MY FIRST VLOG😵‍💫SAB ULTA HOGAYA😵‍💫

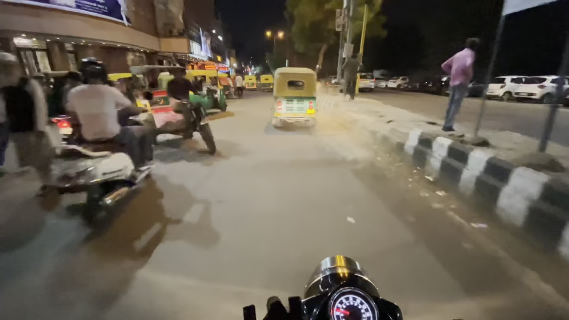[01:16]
ये पुरानी दिल्ली में एक खासियत है, जब तक आप रेड लाइट दिल्ली गेट ही क्रॉस नहीं करोगे हेलमेट लगाएंगे नहीं।
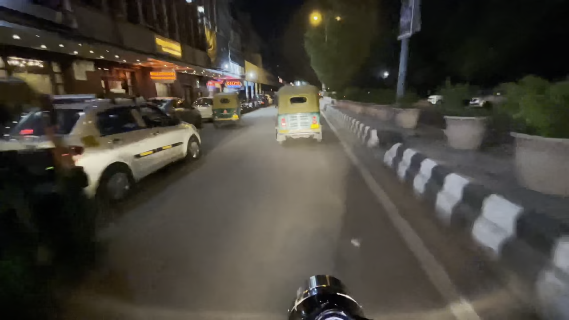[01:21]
वैसे हमें भी है, हमने लगा लिया, और भाई सेफ्टी उसी में है, आदमी हेलमेट लगा के चले इंसान। अभी एक बहुत बड़े यूट्यूबर का एक्सीडेंट भी हुआ, लेकिन उनका तो बहुत एक्सपेंसिव हेलमेट था, फिर भी हेलमेट भी टूट गया। इसलिए सेफली चलाओ बस।
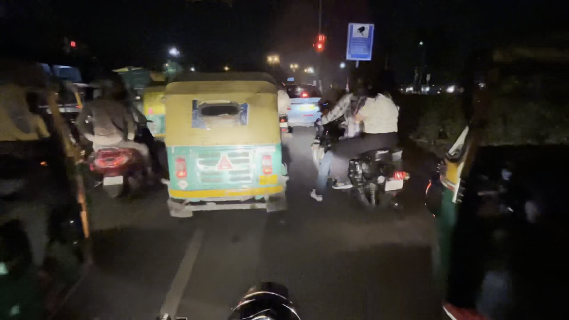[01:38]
रेड लाइट हमारे आते ग्रीन हो गई,
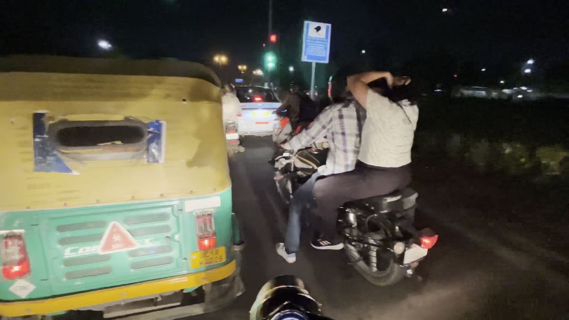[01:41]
ये अच्छी बात हो गई, वरना ये सबसे ख़तरनाक रेड लाइट है दिल्ली गेट की।
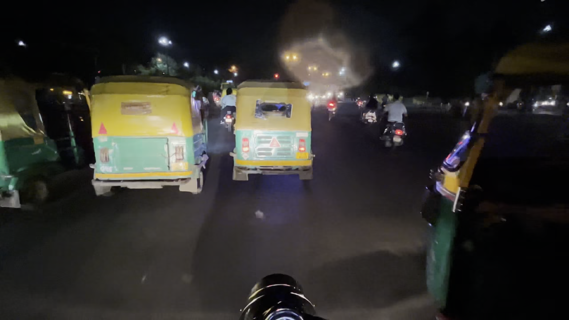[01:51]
ये आदमी इंसान खड़ा ही रहे यहाँ पे बहुत देर तक।
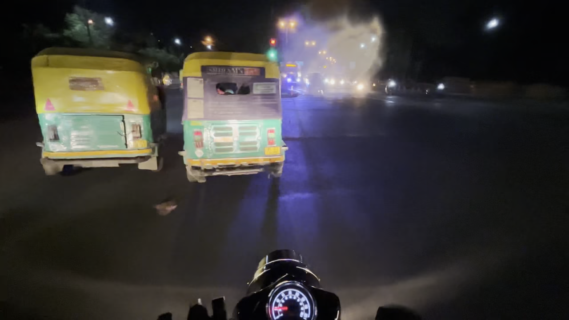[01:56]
पुरानी दिल्ली में ब्लॉग बनाना बड़ा मुश्किल है। खैर अब तो हम नई दिल्ली में एंटर कर चुके हैं,
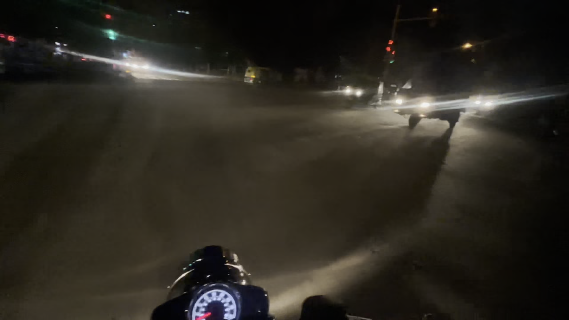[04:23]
जान ज़्यादा कीमती है भाई, मरना तो है सबको लेकिन जान ज़्यादा कीमती है, थोड़ी सी भगा लेते हैं चलो। ये देखो ये भाई ने हेलमेट नहीं लगा रखा, गलत है यार, हेलमेट लगाओ।
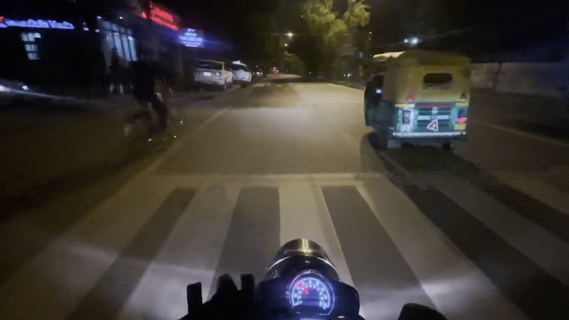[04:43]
यार ये बहुत गंदी पिक्चर कर दी उन लोगों ने हमारे साथ, कोई नहीं,
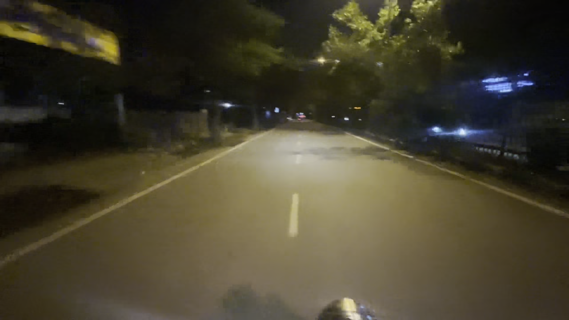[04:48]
कभी की दिन बड़ी कभी की रात, मिसाल है तुम्हारे भाई के पास, एक से एक मिलेंगी सुनने को। बस ब्लॉग्स देखते रहना मेरे भाई। स्ट्रेस रिलीजिंग ब्रॉन्स हैं मेरे।
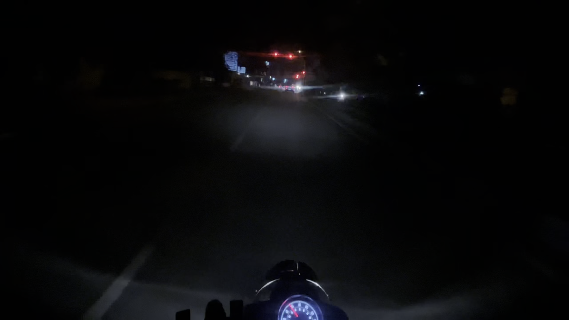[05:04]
आपको हंसी भी आएगी, आपको एंटरटेनमेंट भी मिलेगा। भाई ये रेड लाइट नहीं बढ़ रही तो मैं ब्रेक कर रहा हूँ, ठीक है ना? ब्रेक नहीं कर रही, ये रेड लाइट खराब है। ख़राब थी हाँ, सॉरी।
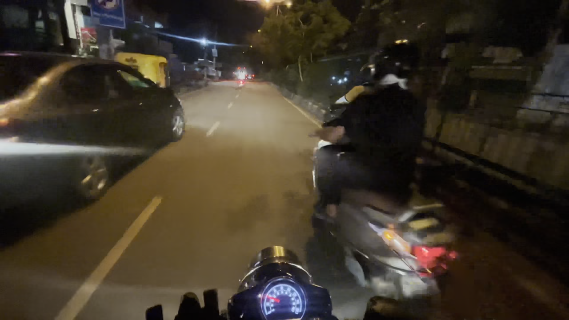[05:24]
यार ये बंदे भी बड़ी मेहनत करते हैं, ये देखो आप मेरी जान राइडर बना हुआ है बिल्कुल ही। इंडिकेटर देखो आप, बंद ही नहीं कर रहा। ना कर भाई, तेरी मर्जी है।
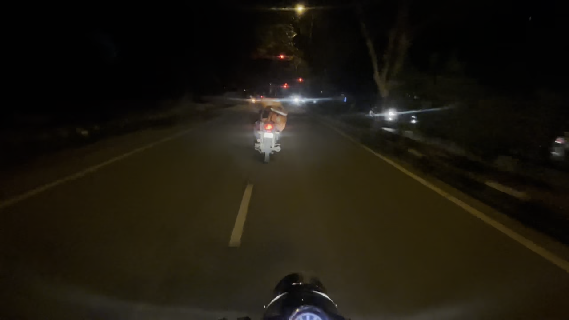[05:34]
हाँ ये पापा का परा था और इतना लंबा इंडिकेटर दिया है। ओ हाँ, ये दिल्ली में ही मिलते हैं चूतिया।
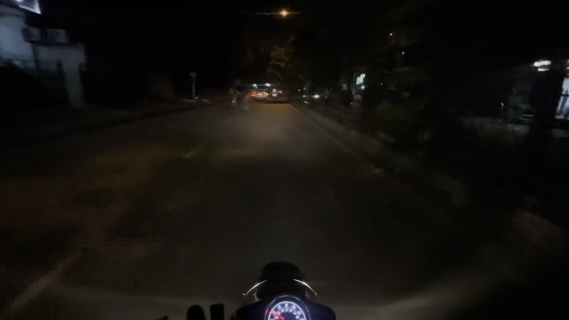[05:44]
दिल्ली में क्या, ये इंडिया में ही मिलते हैं। हाथ से गाड़ी रोक देते हैं भाई, ये इनके पास टैलेंट होता है, हाथ से गाड़ियाँ रुकवा देते हैं ये। I'm a rider, go fighter. ब्रेकर है बाबू। भाई फोन करना जरा उनको, कहाँ पे हूँ। तो भाई जाम स्टार्ट हो गया है।
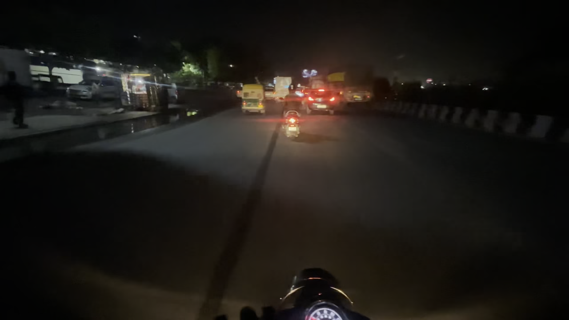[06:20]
इतना नहीं है, चलता हुआ जाम है।
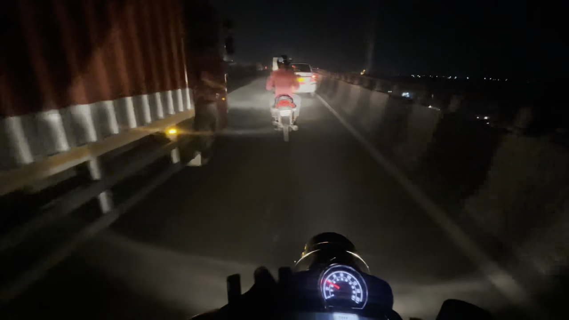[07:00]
और ये आप राइडर देख रहे हैं मेरे आगे चल रहा है बिल्कुल,
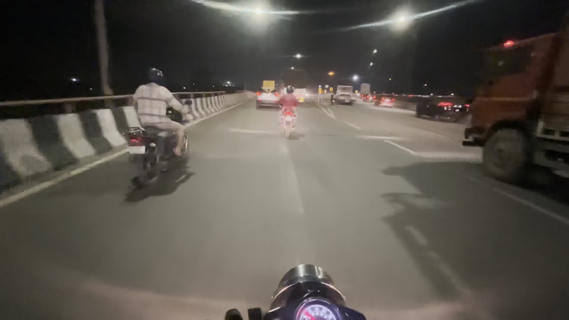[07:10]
ये रेड टी शर्ट वाला घना राइडर है ये, बिल्कुल बंदा सही चला रहा है। दूसरे पेट्रोल पंप पे पहुंचना है, पहला पेट्रोल पंप तो आने वाला है भाई। अब जिनसे हम मिलने जा रहे हैं ना, वो बहुत खचरे लम्डे हैं, खचरे। एक का नाम है रेहान चुकी, दूसरे को कहते हैं जैद पागल।